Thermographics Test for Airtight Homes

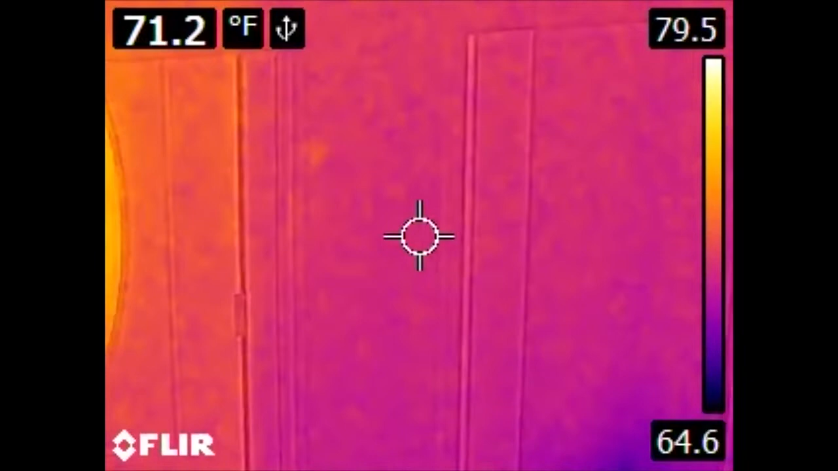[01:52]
On screen: spot 71.2°F
The scale is important to pay attention to when using these kinds of devices because the color will shift to try to maximize contrast. So if we were to take this camera and move it and point it towards an air conditioning vent, we see that the scale changes significantly. So the areas around the vent now are a yellowish color, whereas they would have been a darker color if we were actually looking outside because the scale's changed.
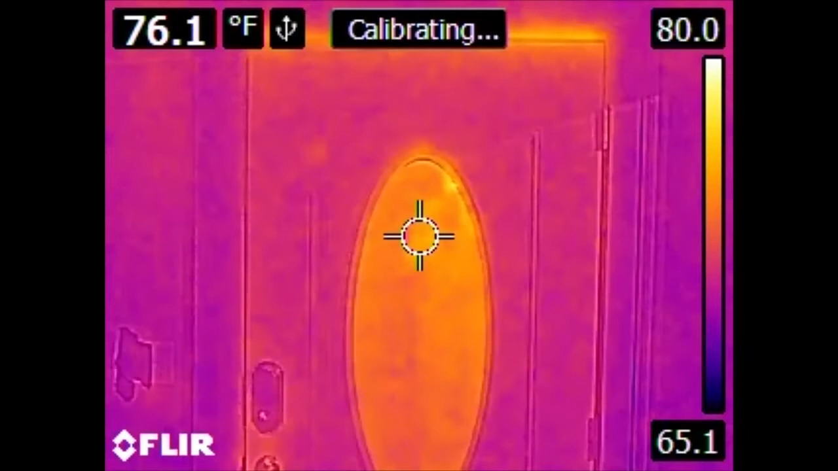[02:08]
On screen: spot 76.1°F
So let's take a look at some things. This is the front entry door. Not a real surprise there. We have gaps and therefore leaks conducting heat through the top and bottom of the door, as well as the glass itself.
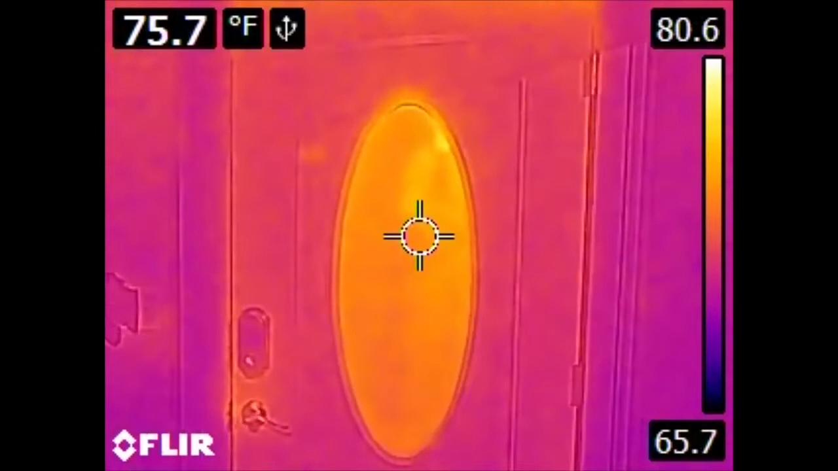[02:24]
On screen: spot 75.7°F
This is an insulated door, but if you don't have a good seal around the perimeter, you'll have some leaks. Here is our aforementioned output or register vent for our air conditioning system.
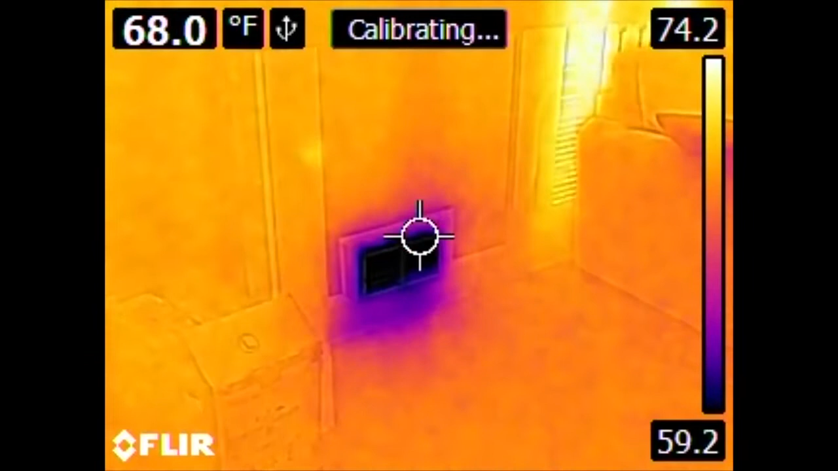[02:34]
On screen: spot 68.0°F
It should be noted that outside it is 90 degrees Fahrenheit right now.
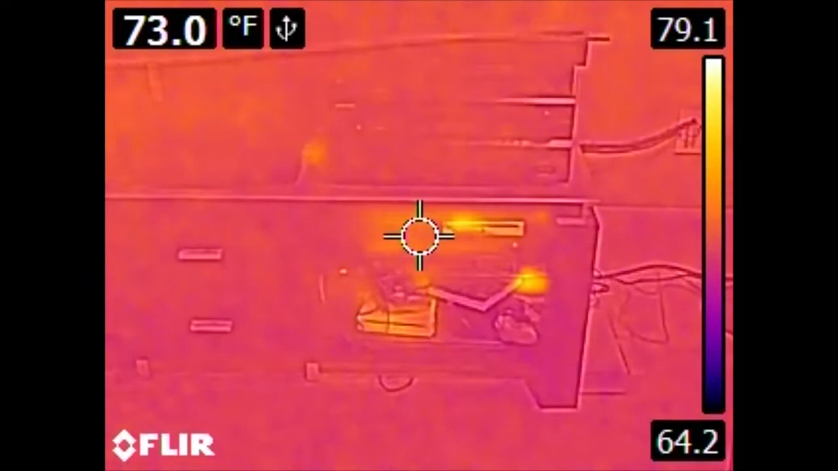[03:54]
On screen: spot 73.0°F, scale top 79.1°F, scale bottom 64.2°F
Now, something of note, the PS3 looks like it's sending off some heat from around this area. This is actually reflected.
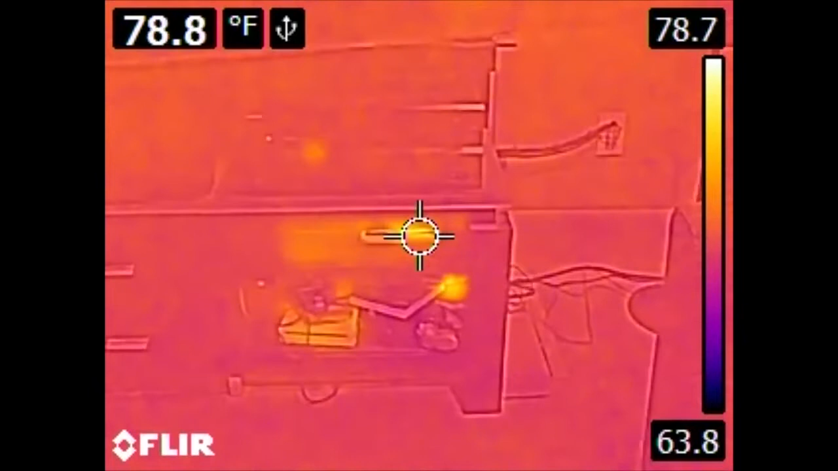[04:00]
On screen: spot 78.8°F, scale top 78.7°F, scale bottom 63.8°F
The plastic is metallized to give it a chromey finish, and that metallized film is a radiant barrier.
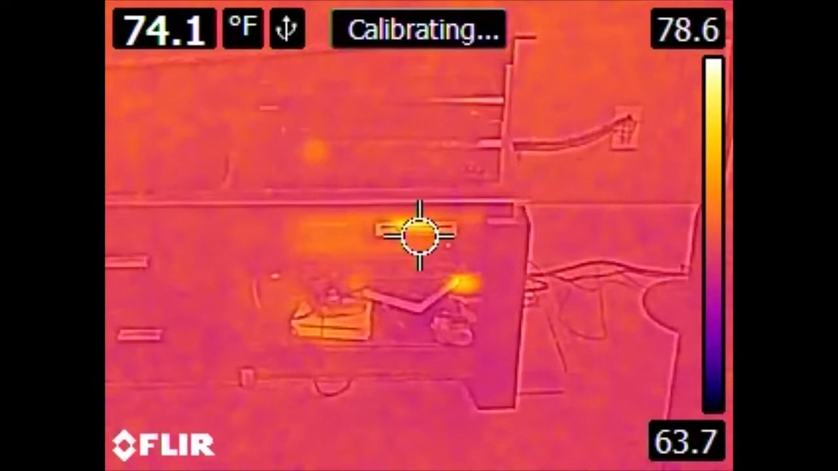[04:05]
On screen: spot 74.1°F
It reflects infrared, and actually the infrared that it's seeing now is my infrared reflection in it.
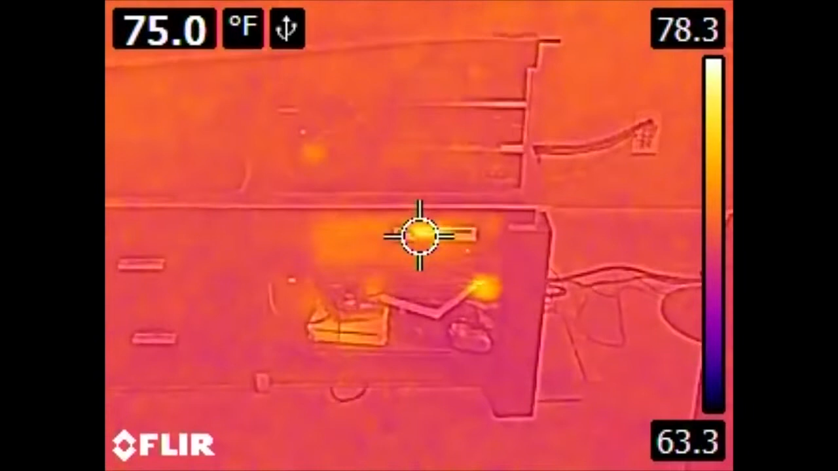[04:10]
On screen: spot 75.0°F
Over here, we have the home theater PC.
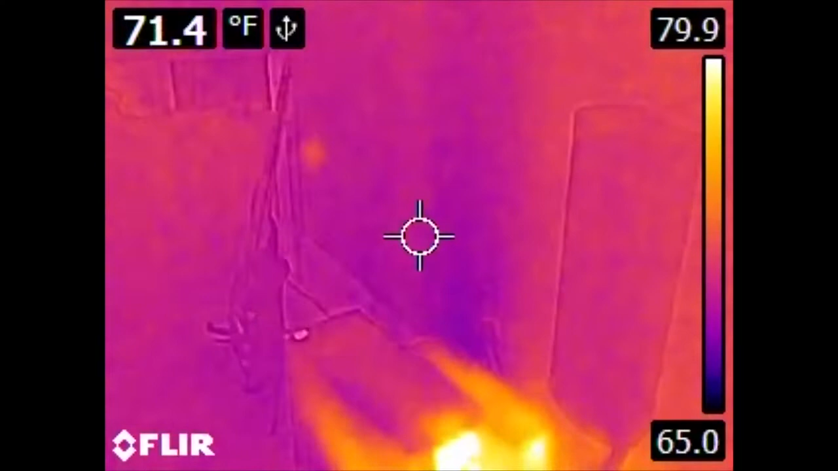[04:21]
On screen: spot 71.4°F
Where its power supply is located is somewhat obvious.
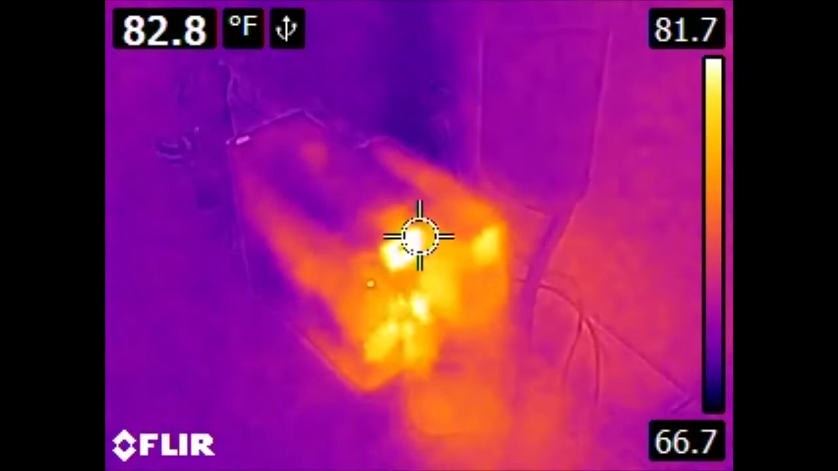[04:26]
On screen: spot 82.8°F
And also off to the right, we have a UPS. And the UPS's batteries are pretty much in a constant state of charging.
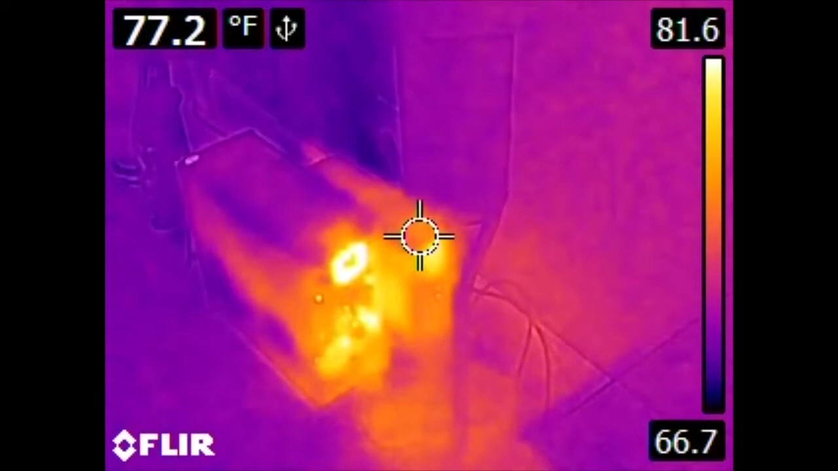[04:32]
On screen: spot 77.2°F
And so it is consuming some heat. Now, of a special interest is the wall behind it.